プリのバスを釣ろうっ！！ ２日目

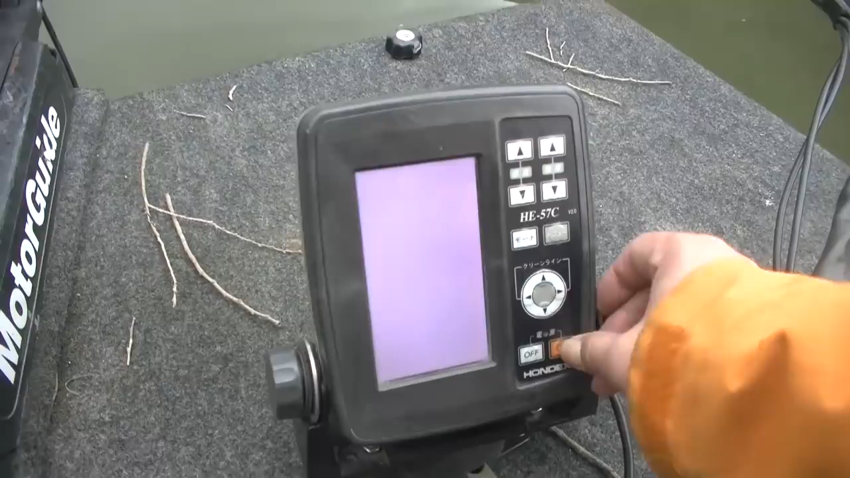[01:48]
オンにしてウサギで行こうかなウサギと壁もありますから入ったよ
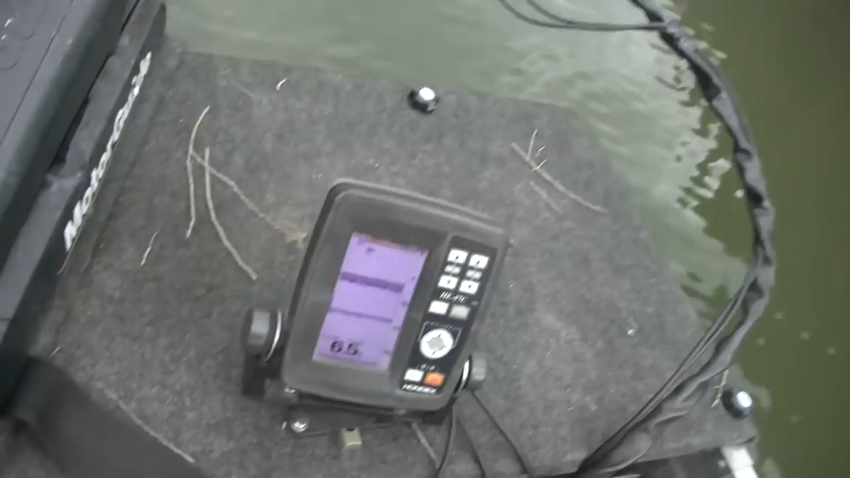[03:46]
おるおるおるおるおるねー今のバスだねー
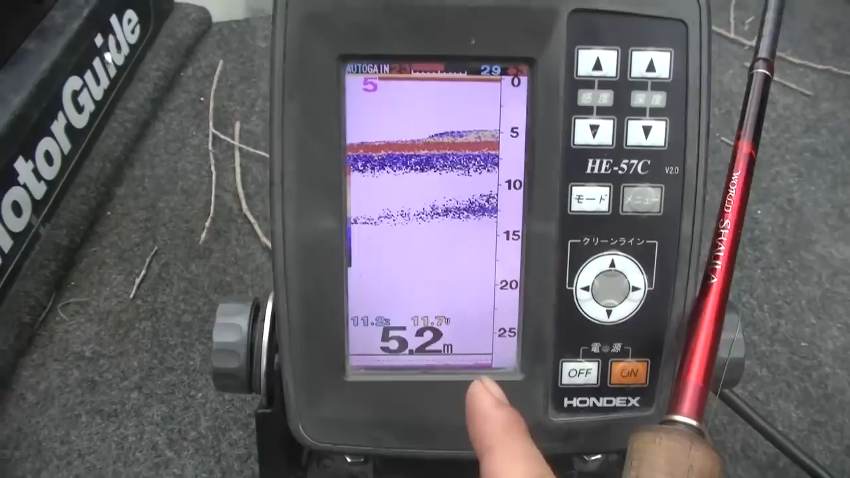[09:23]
On screen: depth 5.2 m
2度青いのが温度だね11.2度でちょっと今そこでデカバスがボイルしてたんでね
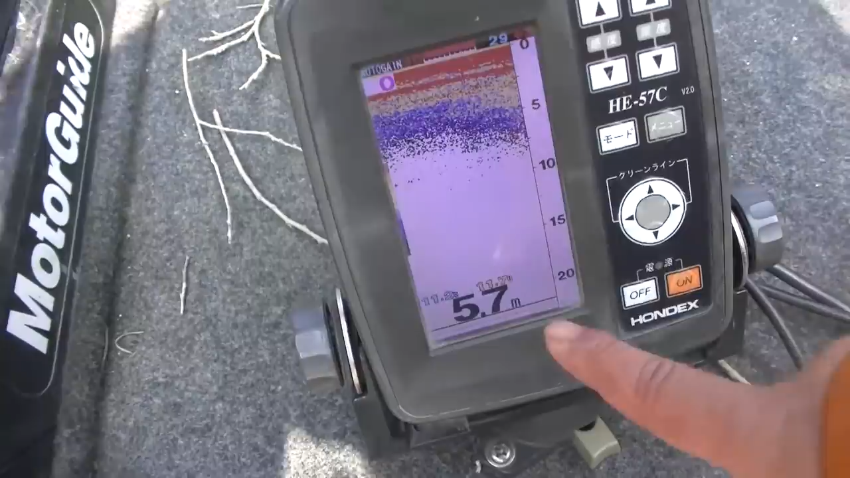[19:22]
On screen: depth 5.7 m
2度水温が土砂牢この壁際投げてチョンチョンってやったらオーサンショウオ釣れるねオーサンショウオ